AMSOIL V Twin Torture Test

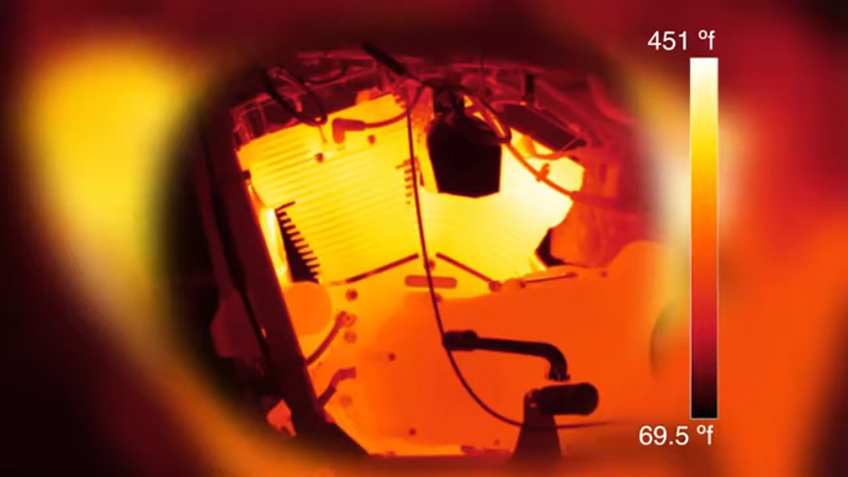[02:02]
On screen: scale top 451°F, scale bottom 69.5°F
the temperatures in that same region are now hitting 450 degrees and still climbing. This analysis image shows that temperatures reached an unbelievable 550 degrees.